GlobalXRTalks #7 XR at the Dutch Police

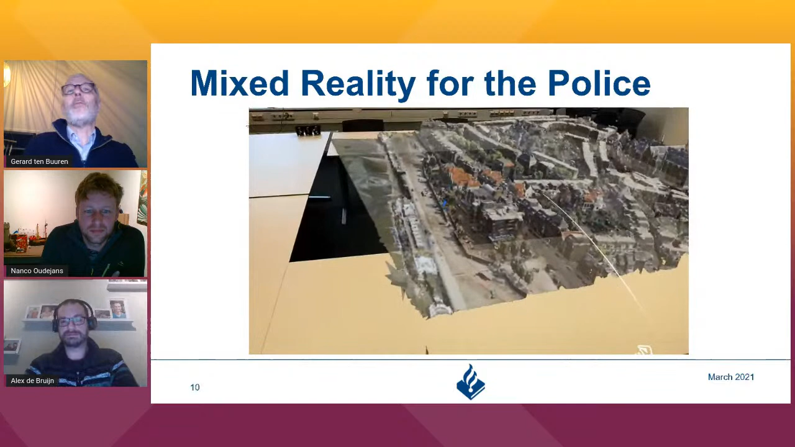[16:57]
He did a lot of work for us. And what you here see is it's a 3D model of
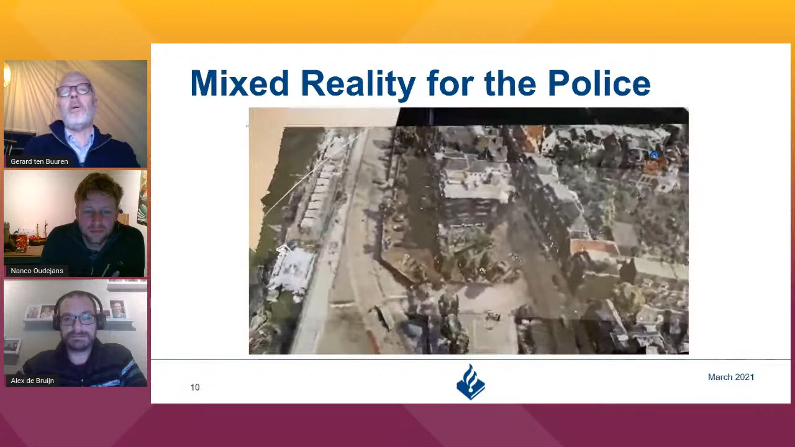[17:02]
the Waalkade in Nijmegen.
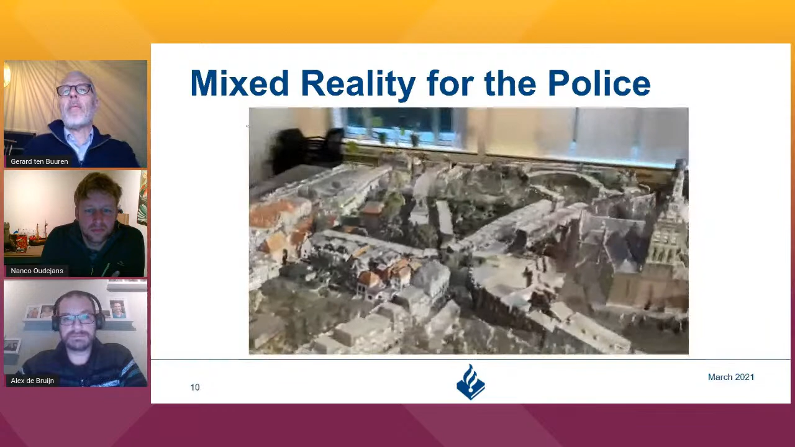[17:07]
And what you can see is that you can
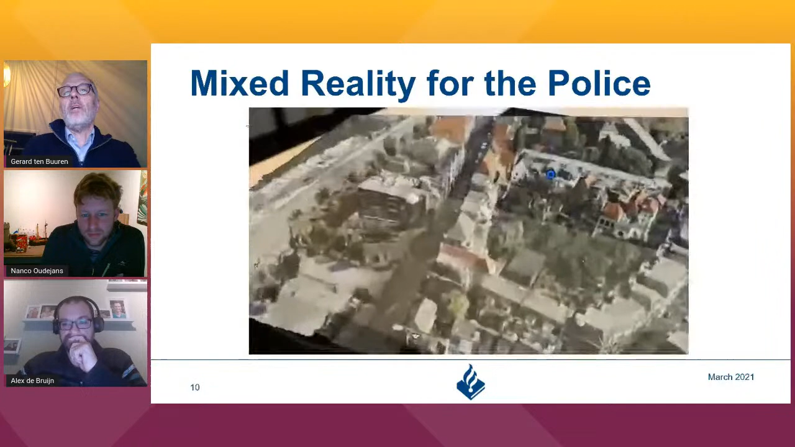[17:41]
have some geo information automatically put into the model. And now you can
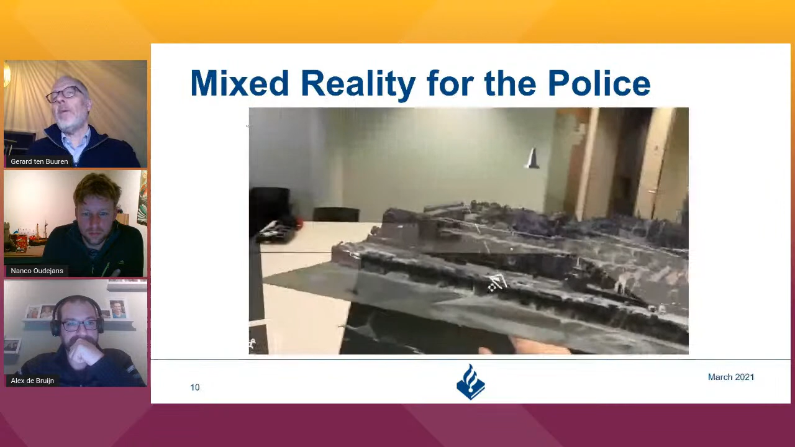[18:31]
Maybe you can have, let's say, a view like this with mixed reality. This is with the HoloLens 2.
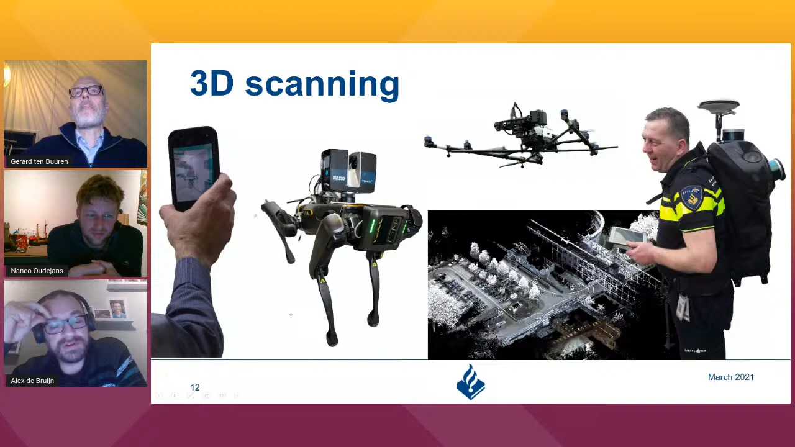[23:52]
So, and that was this drone. So this drone, I think it is about 10 years old. Yes, if I remember correctly, we reconstructed the pyramid of Austerlitz within 10 centimeters of accuracy. Yeah. So last year we test for the police AR glasses.